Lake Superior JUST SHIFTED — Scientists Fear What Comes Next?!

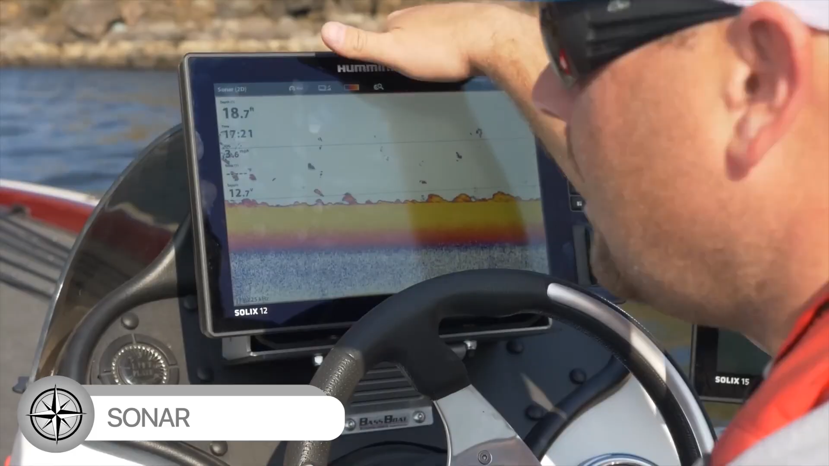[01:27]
Sonar readings tracked subtle but distinct heat blooms well below the surface.